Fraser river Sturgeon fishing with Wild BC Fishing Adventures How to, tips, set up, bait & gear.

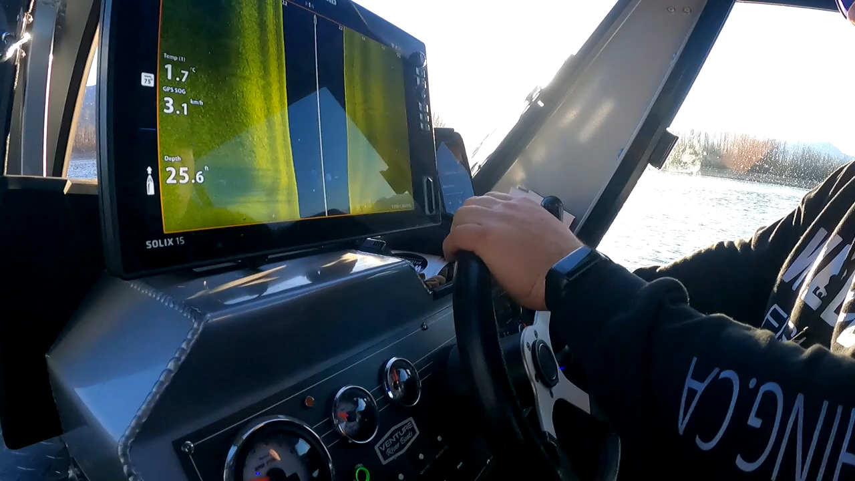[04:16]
So we got this super cool device here to find the fish, and we're looking for these humps and clusters.
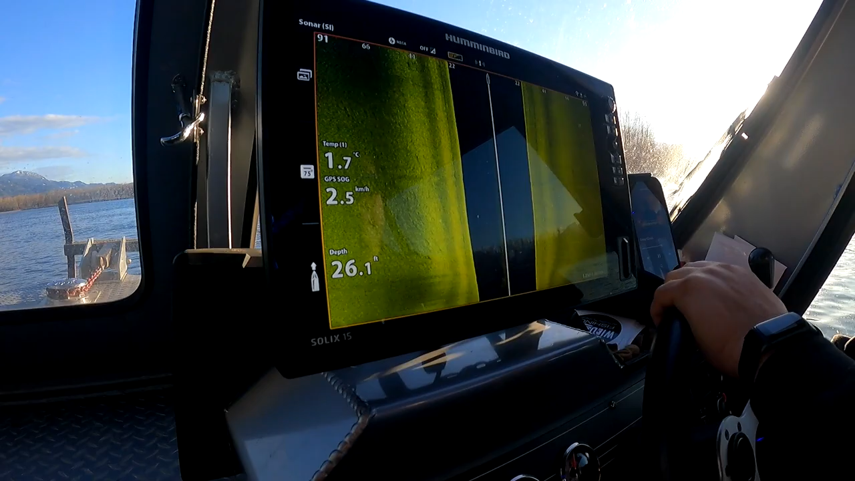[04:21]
On screen: water 1.7°C, speed 2.5 km/h
So we find the fish, we put the hook on their mouth.
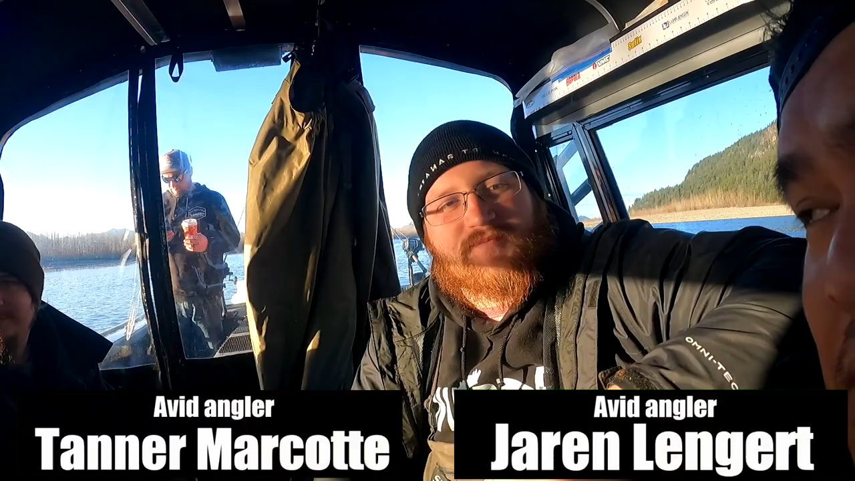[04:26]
What else is there? Hold on. So don't go swimming.
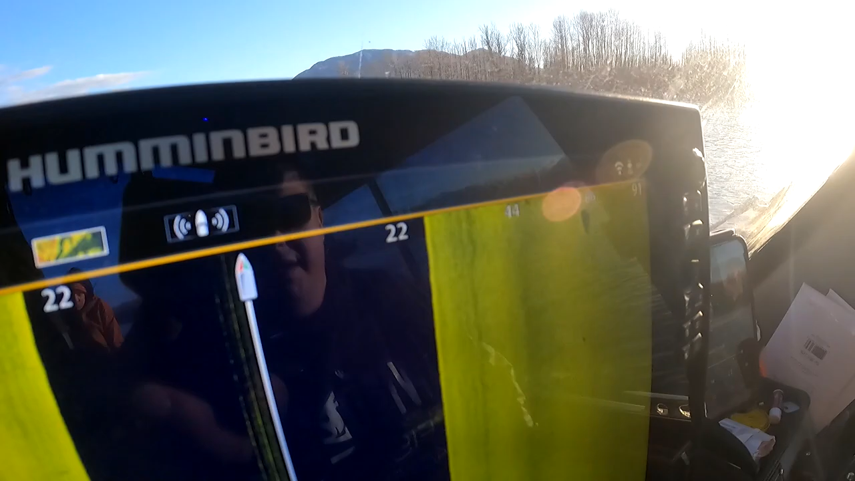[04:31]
That's a decent sized fish. So and then there's another one right above it. That's a decent sized fish, okay, too.
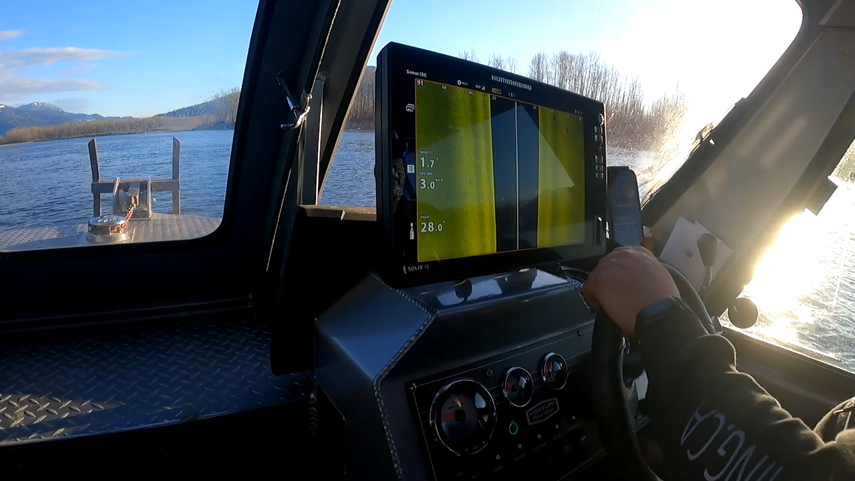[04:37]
Okay, all right. Oh, those are two really nice marks. Yeah. You're cruising up, you want to get in front of them, and then just drop bait in front of them.
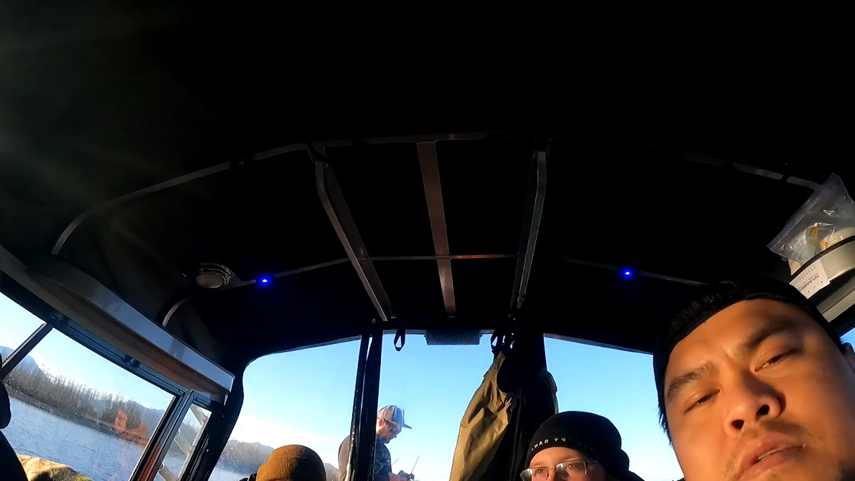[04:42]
Because these guys, all they're doing is just, there's three right there. There's one, a two, cluster of three. Four. Yeah. Here we go. Here we go.
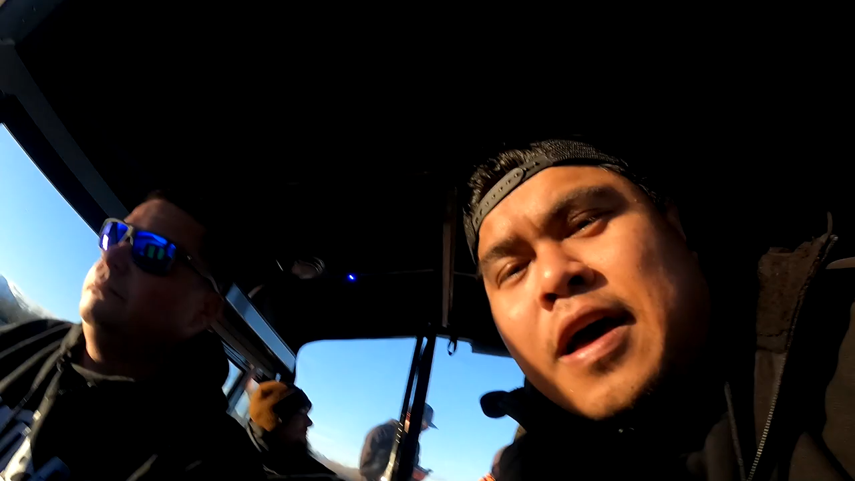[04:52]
Okay, so these guys are excited, so that must mean something. Those five right there are good sized fish.
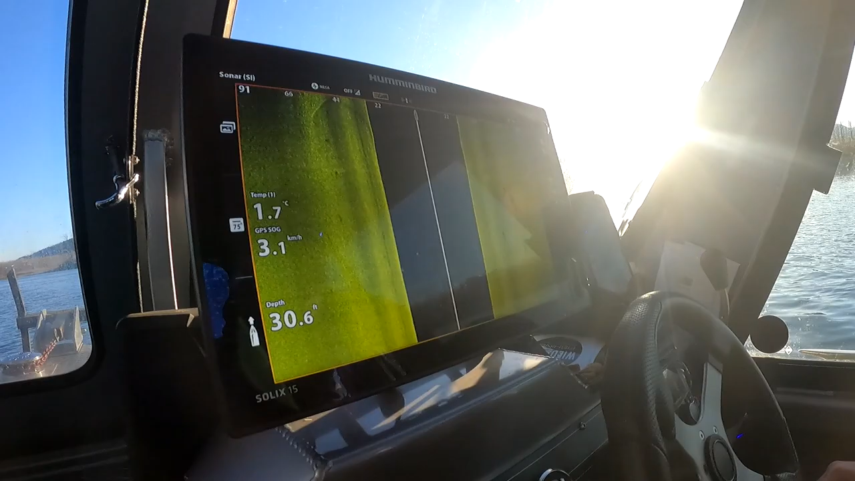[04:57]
On screen: water 1.7°C, speed 3.1 km/h
So what's the terrain we're looking for here? Well, it's all, most of this is all flat. It all varies. This is the flat run, right?